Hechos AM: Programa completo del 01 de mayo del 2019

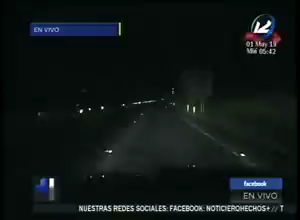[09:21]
aproximadamente a las 3 de la mañana, este dispositivo no había sido instalado y el paso seguía normal. En estos momentos les voy a mostrar las imágenes de cómo se encuentra el ambiente justamente en la carretera hacia los chorros. Recordemos que el dispositivo de las autoridades se mantiene.